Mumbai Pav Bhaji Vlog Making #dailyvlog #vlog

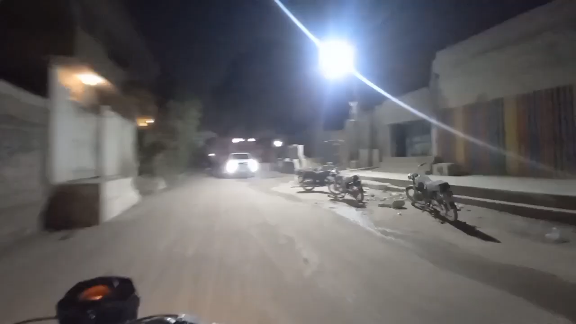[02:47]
ये देख रहे हैं अंधेरों से कोनों से निकाल के हम कहाँ पर रोशनी के शहर में आ गए।